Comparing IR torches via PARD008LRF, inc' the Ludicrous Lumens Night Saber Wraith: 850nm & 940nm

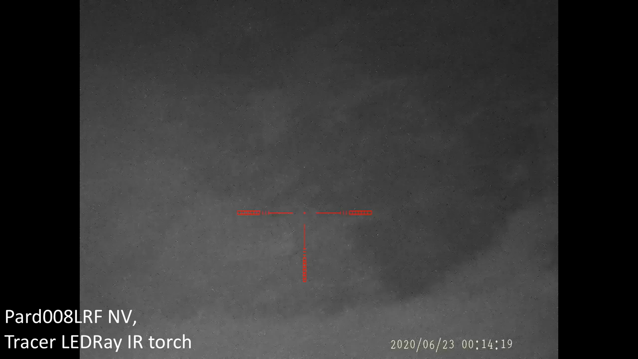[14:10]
Pretty grimy, but if there was a fox out there, you'd see eye shine, I think, for sure. So let's swap IR and put the Precision Night Vision VCSEL laser on. Let's pop that on and do the same test again. IR mode, but no IR on.
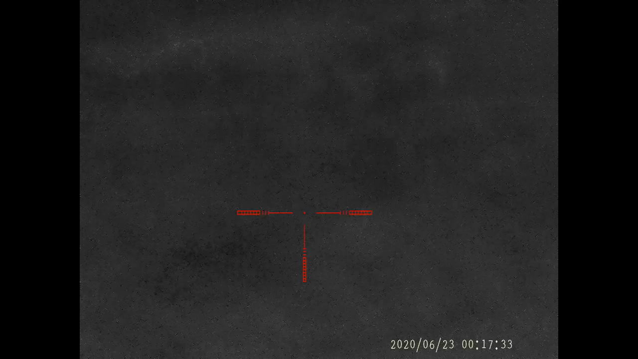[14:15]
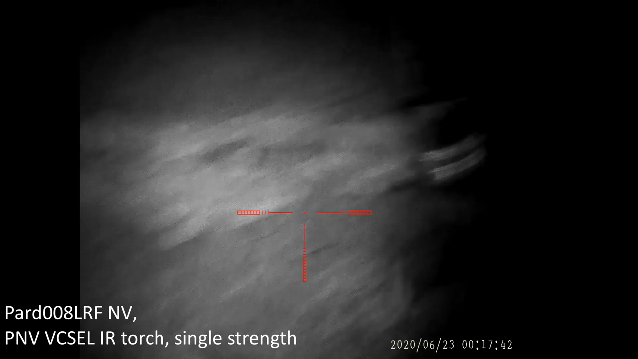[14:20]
Focusing, there we go.
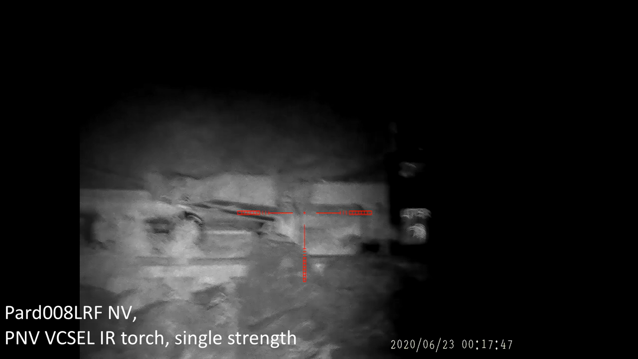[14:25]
Okay, right, it's off to one side, so twiddle the dial. Yep.
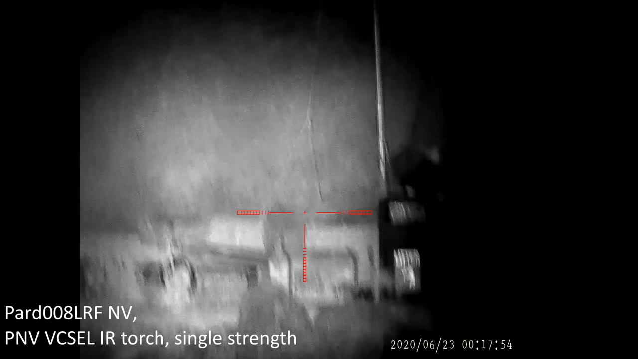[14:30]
So that's the vertical corrected, and
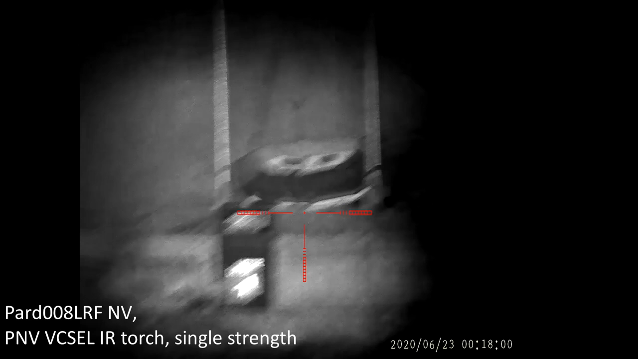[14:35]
there we go, horizontal corrected as well.
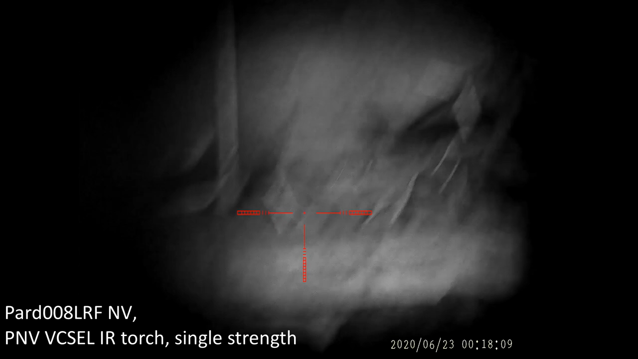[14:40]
Okay, I've hold this with both hands, keep it steady.
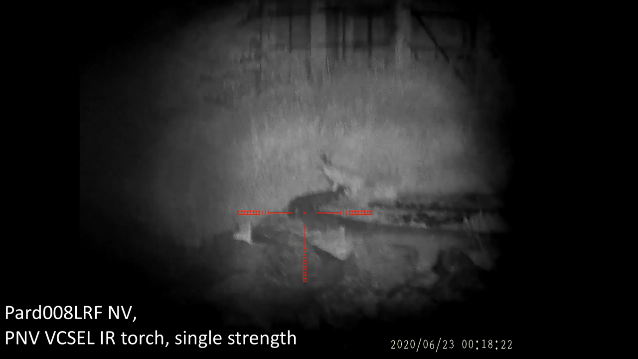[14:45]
Oh, and there's a tat. So I've fully focused it.
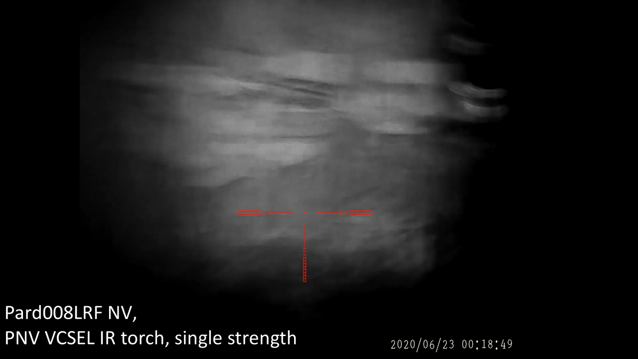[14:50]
If I pull the collar back a bit, spread the beam a bit, there's the litter bin at 70 meters.
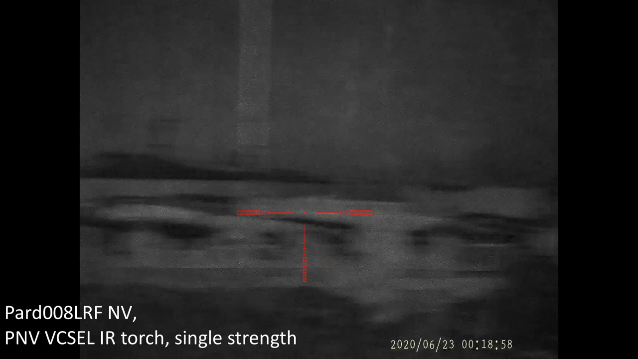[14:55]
to see what IR power we're on. Let's look out to 400 metres, quarter of a mile, and narrow things down.
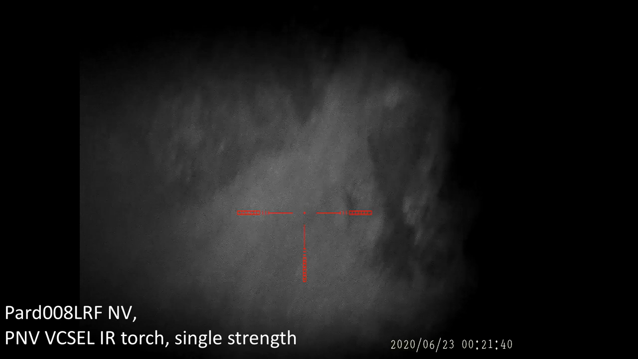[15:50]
Okay, so that's as good as it's going to get. Yeah, this is definitely better at the 190 meter cliffs than it is at 400 meters. But I think that'll change when I change up to the higher spec
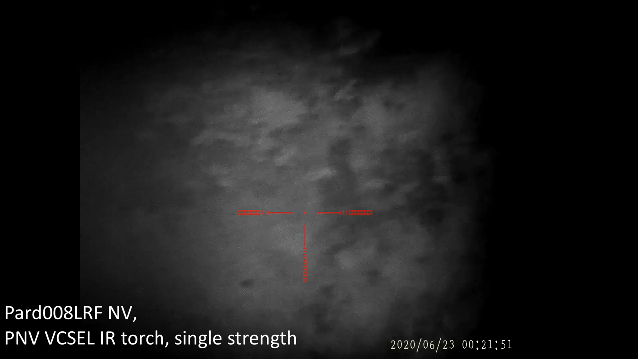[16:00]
Black Sun Dark engine and then the Ludicrous Lumens.
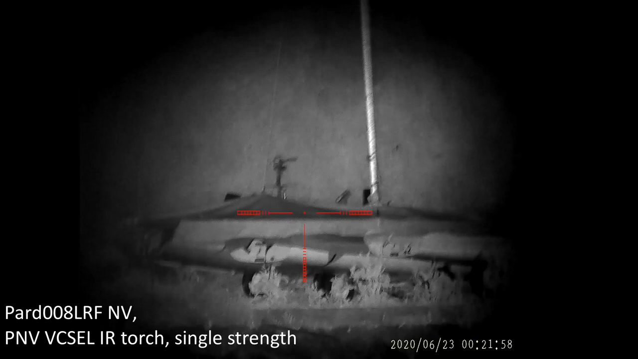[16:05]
But you can see that the precisionnightvision.com illuminator perfectly good at 70 meters.
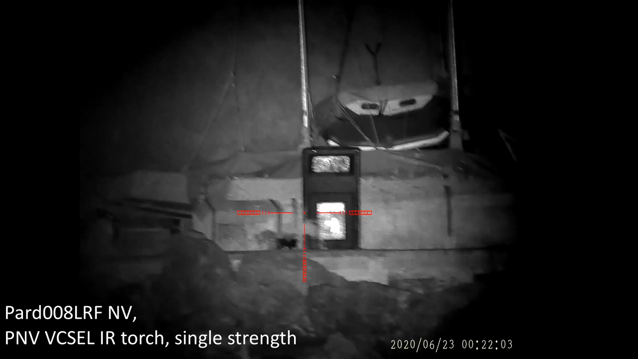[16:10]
Excellent visibility. I think I would see eye shine out to a couple of hundred meters.
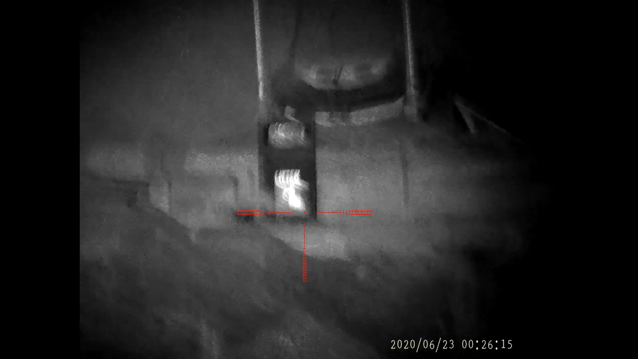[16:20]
Try and keep things steady as I can. So this is Black Sun Dark Engine IR, 850 nanometers. This is on its lowest power level and this is on flood.
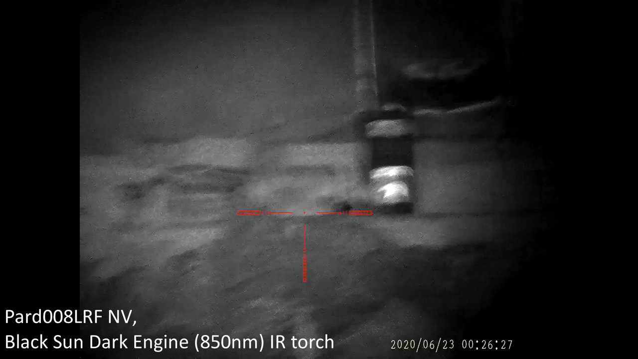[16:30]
If I tighten that beam up, turn the collar anti-clockwise, you can start to see the square shape of the
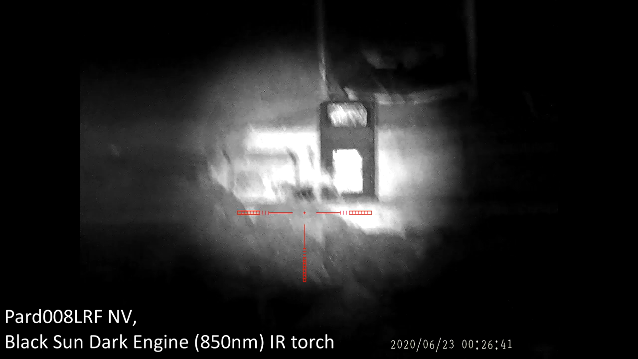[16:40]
VCSEL emitters, and the reflective label on the bin saying litter is getting blown out.
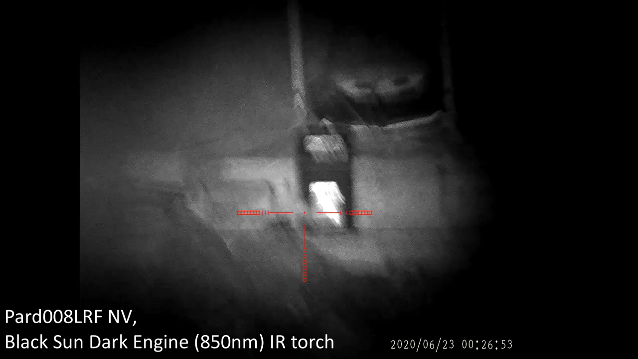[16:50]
So right, back off, make it slightly wider angle. Yep, that's perfectly usable. If I put it up a power level to medium,
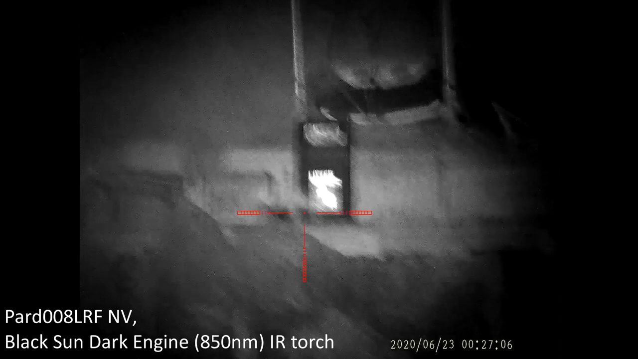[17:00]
it's getting quite bright, and up to maximum.
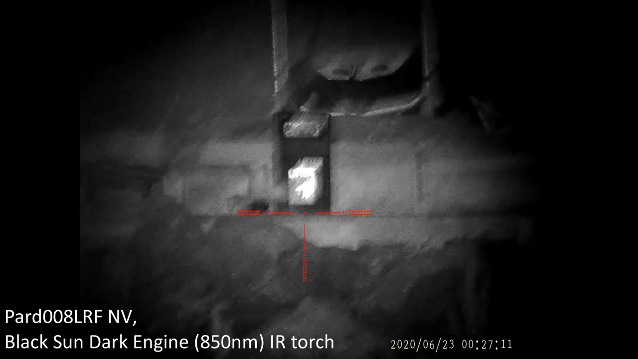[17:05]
So let's look at 190 meters. Change the focus slightly.
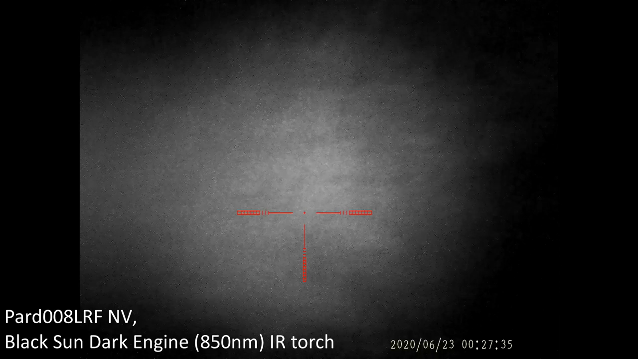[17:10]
Let's look out to 400 meters. Again, it's difficult with all these IR torches, difficult to tell what power level you're on. Increase the power a bit, and right, now I can get it better focused on that grass. There we go. So that grass is 400 meters away.
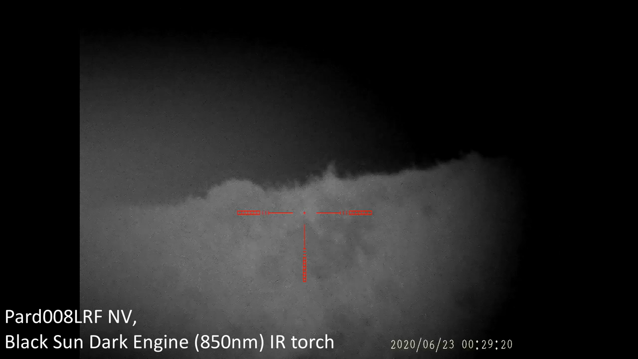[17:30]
The cliffs, right down to the water's edge.
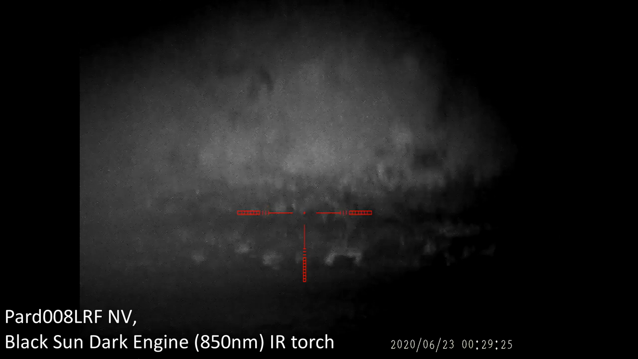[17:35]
That's the beam fully widened.
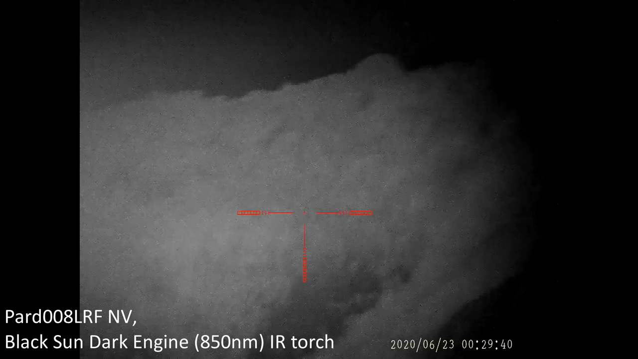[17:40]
If I narrow down the beam, you can now start to see the roughly square shape of the illuminator beam.